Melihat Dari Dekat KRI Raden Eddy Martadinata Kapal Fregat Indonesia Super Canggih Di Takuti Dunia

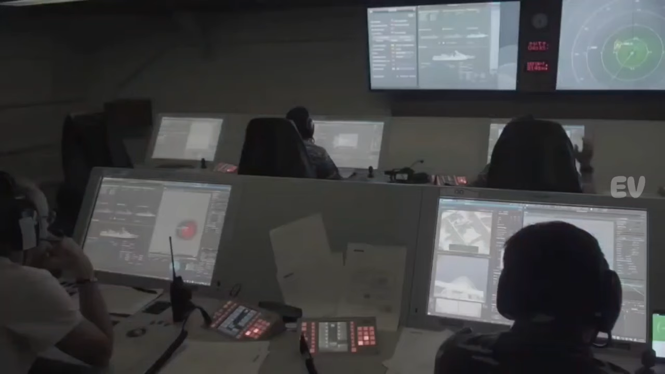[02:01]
sonar untuk deteksi kapal selam, serta peralatan komunikasi dan navigasi yang canggih.